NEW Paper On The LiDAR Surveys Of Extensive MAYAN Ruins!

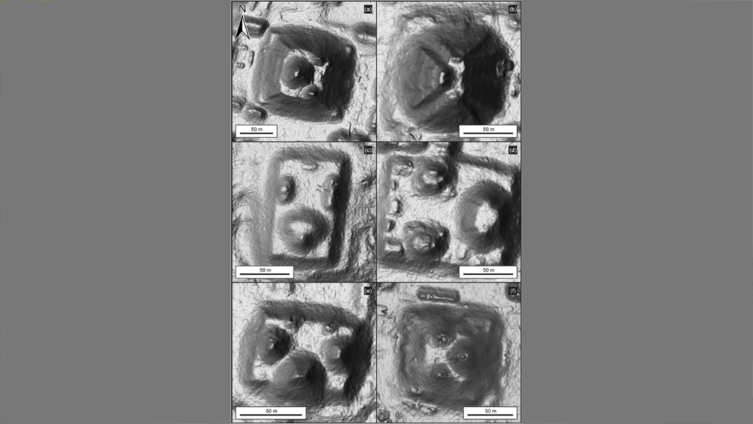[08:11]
Triadic architecture consists of one main structure accompanied by two smaller mounds, one on either side of it facing inwards. This architecture may be related to the cosmology referred to by scholars as the three hearthstones of Maya creation.
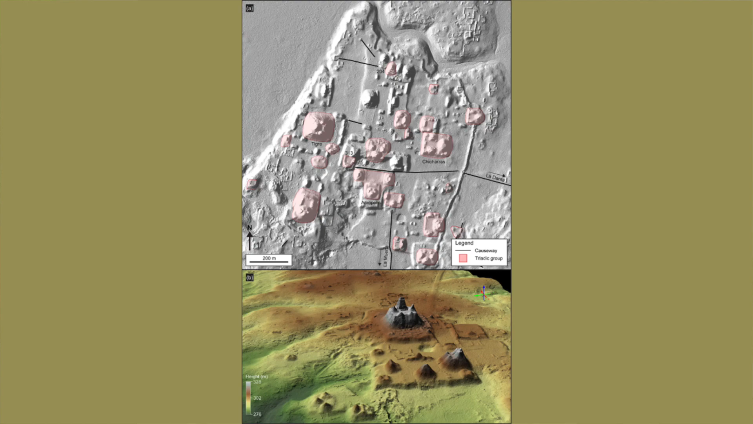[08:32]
An example of this architecture is the pyramid of La Danta in El Mirador which has three platforms and a triadic group of structures sitting on top of the third platform.
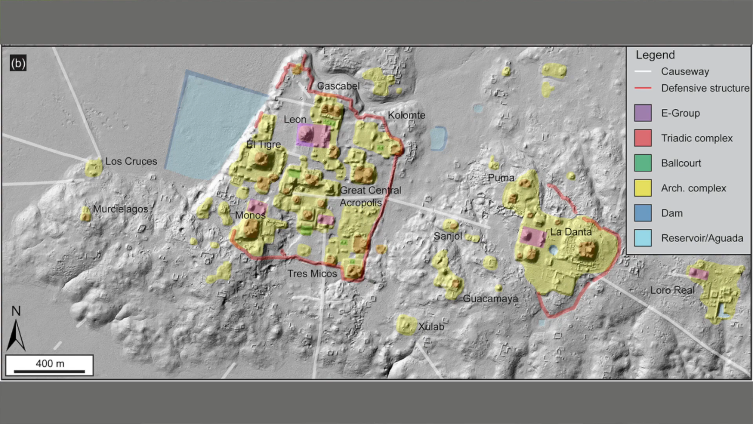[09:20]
They are located in the area referred to as the Great Central Acropolis, an extensive ceremonial sector of the site containing sunken plazas, platforms, a royal throne and hydraulic systems. The LIDAR surveys revealed 133.22 kilometers of causeways connecting sites and 38.23 kilometers of intracyte causeways.